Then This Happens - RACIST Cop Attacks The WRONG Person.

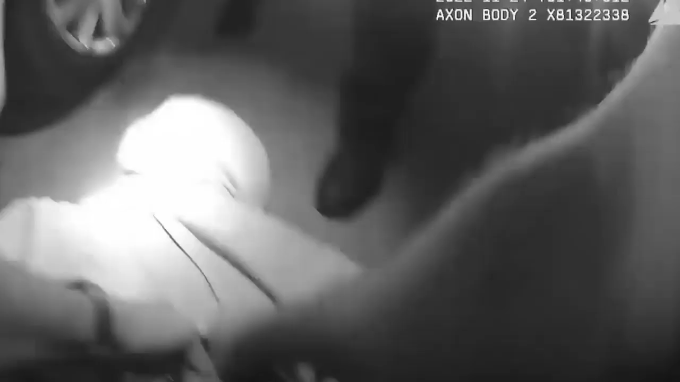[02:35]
And his background sort of ties in with the way he treated Mr. Smith.
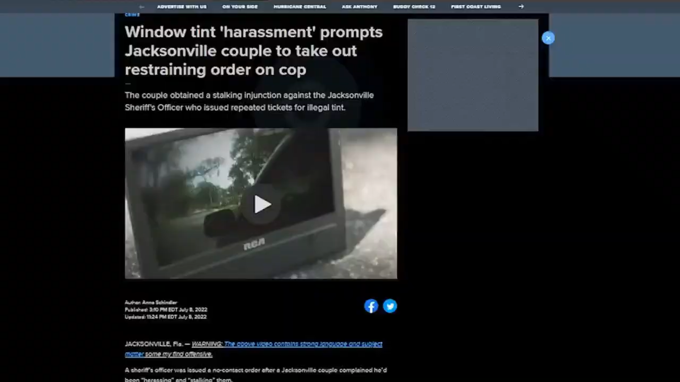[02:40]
For context, back in 2021, Officer Peppers taken it a couple for dark tints on their vehicle a total of three times in two months. This prompted the couple to call 911 on Officer Peppers twice, and they also accused him of stalking and harassment.
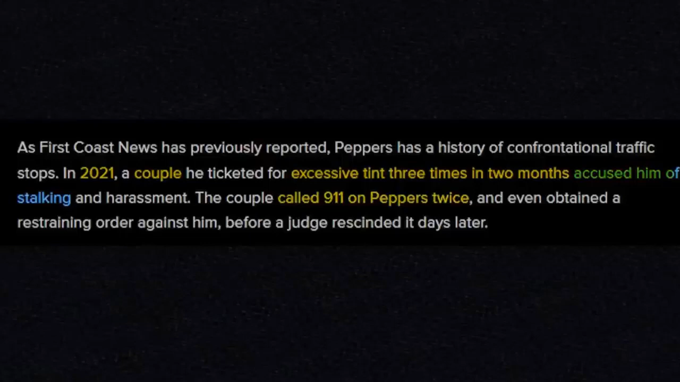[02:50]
The couple eventually obtained a restraining order against him, but a judge dissolved it days later. Now, let's take a look at how Officer Peppers violently pulled Mr.
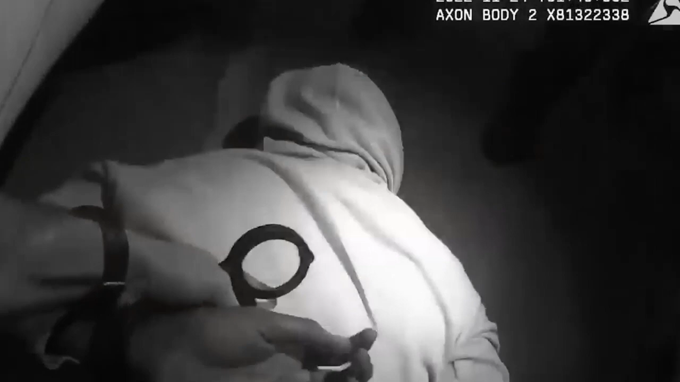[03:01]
Smith out of his vehicle and subsequently threw him to the ground before placing him in handcuffs.
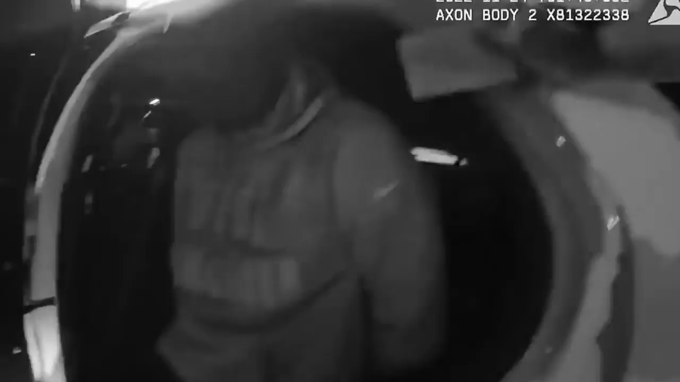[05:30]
It's also worth noting how Officer Peppers was quite literally fishing for something that he could use against Mr. Smith. Next, while Mr. Smith remained seated inside the patrol vehicle, Officer Peppers read him his Miranda rights,